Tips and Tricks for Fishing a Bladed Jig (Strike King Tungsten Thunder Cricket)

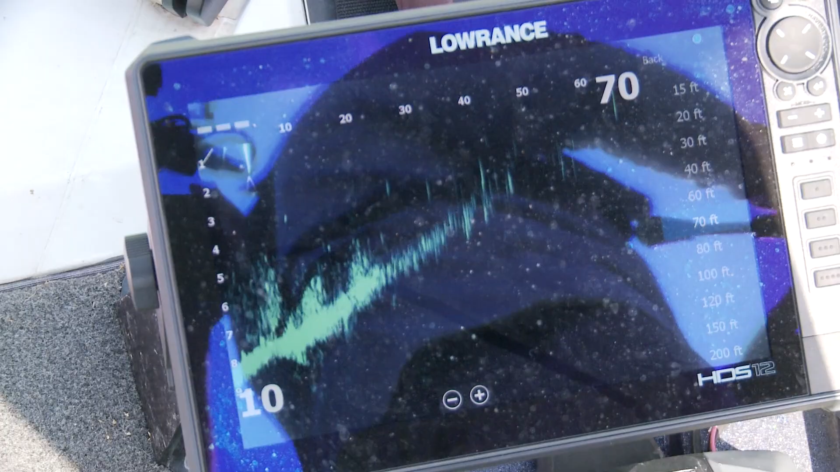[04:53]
Just a lift and pull. Just fish a little faster than what you would a jig because with a jig you've got a weed guard.
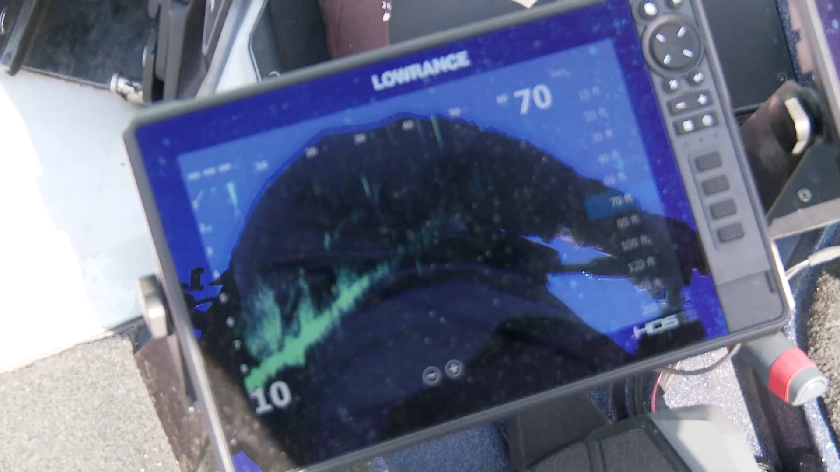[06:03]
It's an easy way bait to manipulate all that metal. That blade throws a great return back to the unit. Back to the active target unit where you can see it so well.